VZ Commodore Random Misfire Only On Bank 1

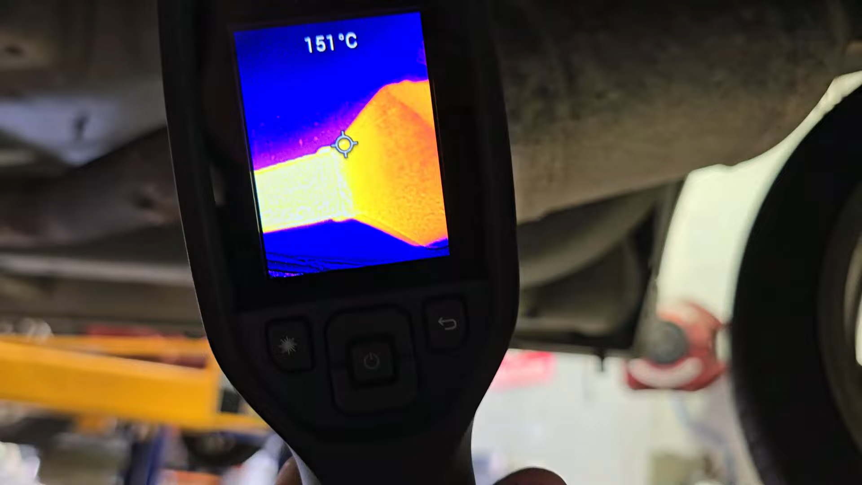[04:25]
On screen: spot 151°C
200, driver's bank, front of the cat,
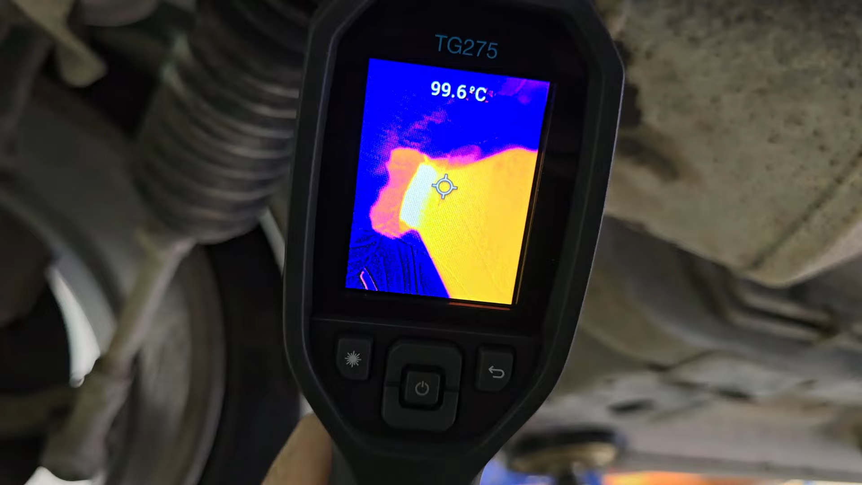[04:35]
On screen: spot 99.6°C
200, back of the cat,
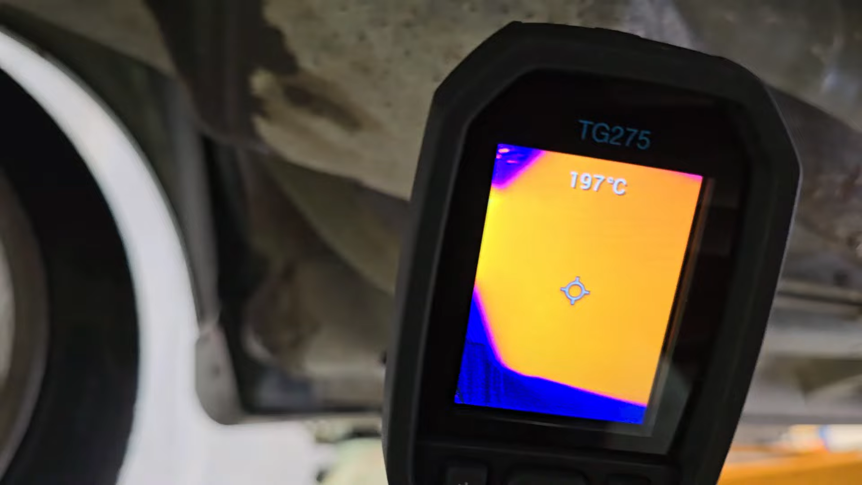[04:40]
On screen: spot 197°C
180 something, hmm, what do you think about that?